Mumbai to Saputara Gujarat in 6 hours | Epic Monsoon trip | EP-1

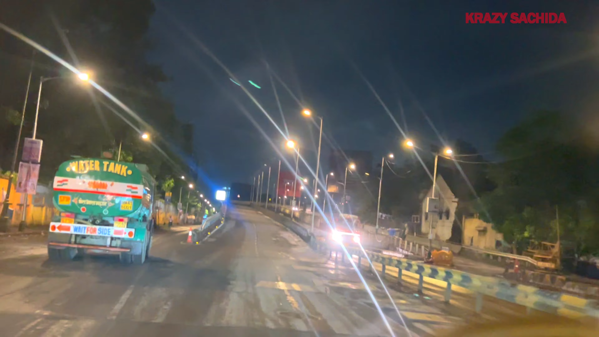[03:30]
तो हमने पकड़ लिया है फ्रीवे, एंटर कर चुके हैं और टाइम भी हुआ है 5:26।
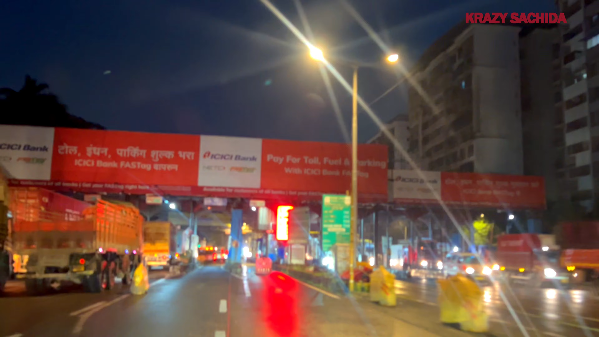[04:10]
तो ये हमारा पहला टोल प्लाजा है आज का, आज की जर्नी का फर्स्ट टोल प्लाजा हम आ चुके हैं, आ चुका है और स्मूथ।
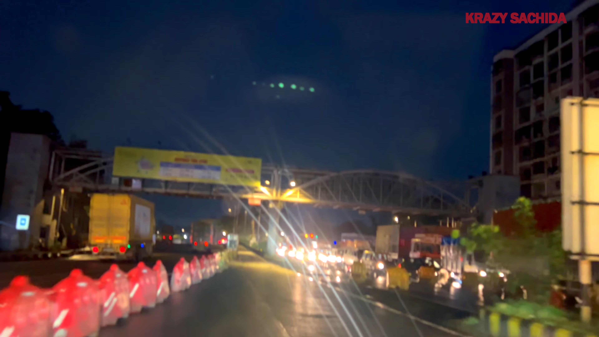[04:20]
तो यहाँ से जाएंगे थाने, थाने से कसारा घाट होते हुए इगतपुरी होते हुए नासिक और नासिक से फिर हम बढ़ेंगे अपनी डेस्टिनेशन की तरफ।
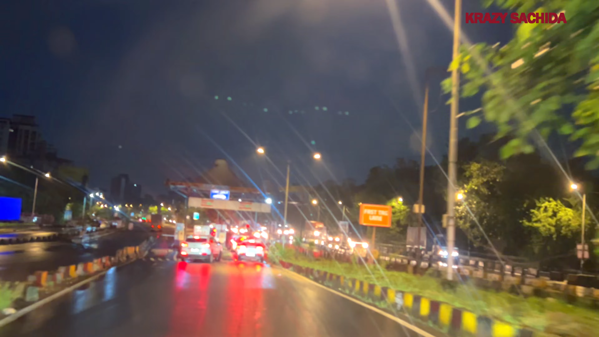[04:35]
तो आज की डेस्टिनेशन में एक और हमारे लिए थोड़ा सा सरप्राइज जगह हबी जी लेके जा रहे हैं और वो आगे आपको बताएंगे कि हम कहाँ जा रहे हैं।
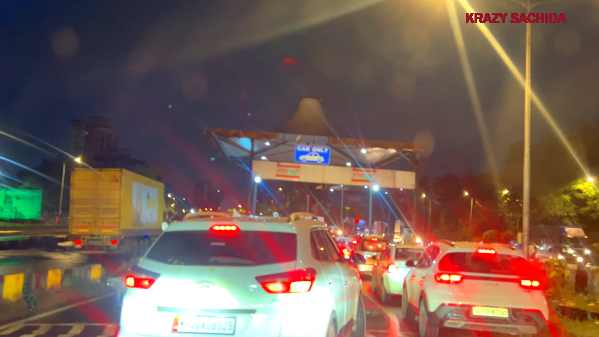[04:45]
हमने मुलुंड टोल प्लाजा क्रॉस कर लिया है और टाइम भी हो गया है 6:00 सुबह सुबह।